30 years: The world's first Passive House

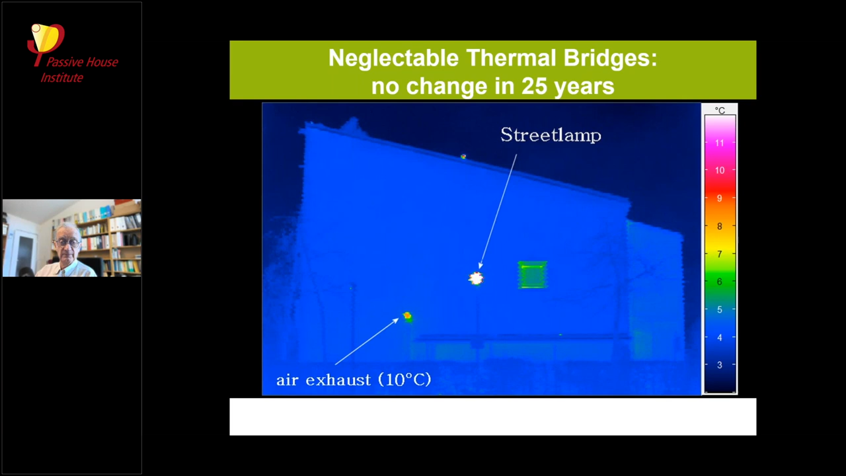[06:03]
has a little bit higher temperature and you can see that it's it's still um free of thermal bridges the whole thermal envelope what had to be checked also is the air tightness so you see here my colleague uh so on paper